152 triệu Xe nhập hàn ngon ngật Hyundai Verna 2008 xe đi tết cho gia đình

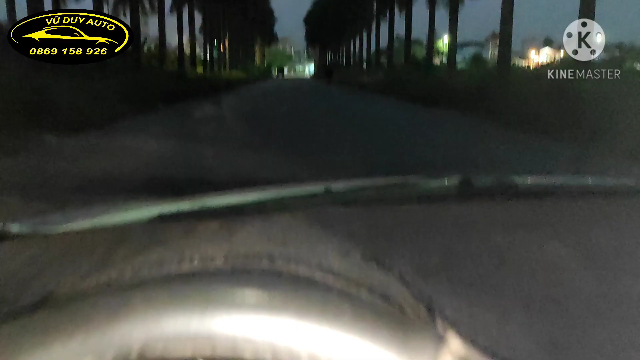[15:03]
Đèn đóm này Đấy Rất là sáng luôn nhá Phà này Đấy Sáng láng rõ ràng
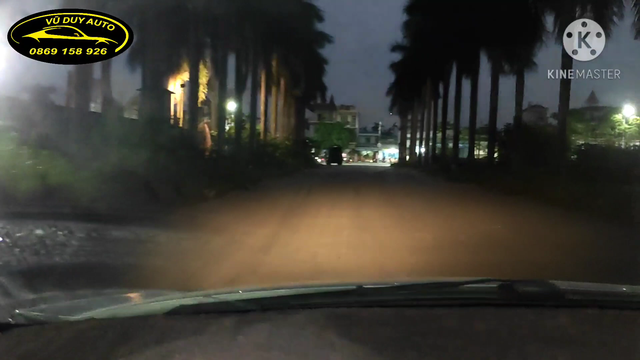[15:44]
Thời tiết bên Trời ban đêm Đấy các bạn nhìn này Đèn đóm sáng láng luôn Một chiếc xe đi rất là êm luôn Cồn số ngọt nhẹ nhàng
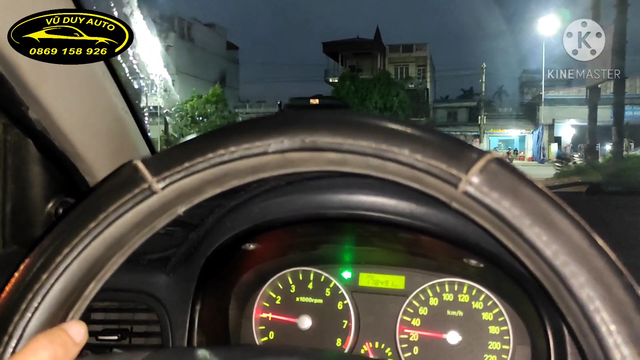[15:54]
Rõ ràng luôn
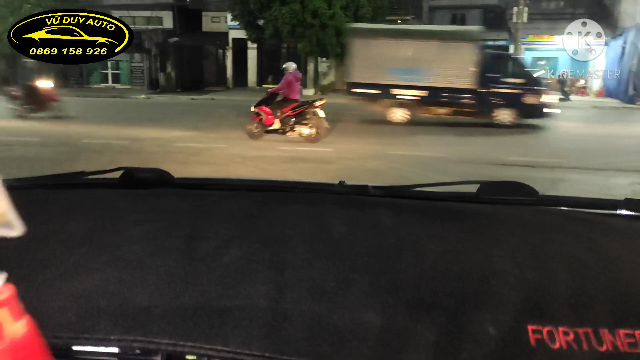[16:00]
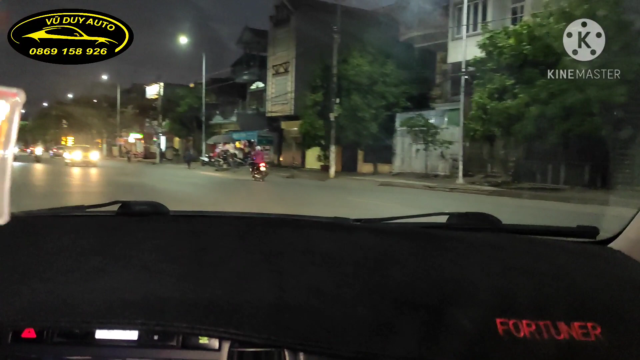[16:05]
Mặt nội giao thông tầm tối tối đêm đêm này thì nó khá là đông